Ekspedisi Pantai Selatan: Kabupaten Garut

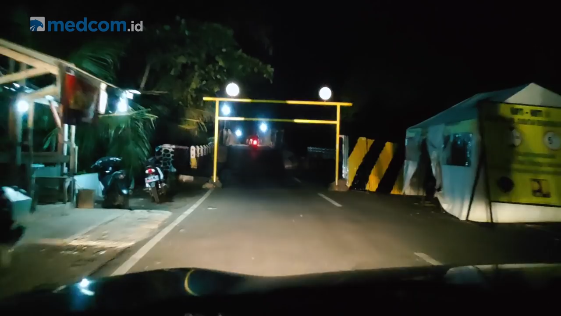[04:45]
Ini jembatan ini baru bisa dilewati sekitar tanggal 20-an atau sekitar tanggal 18-an lebih tepatnya.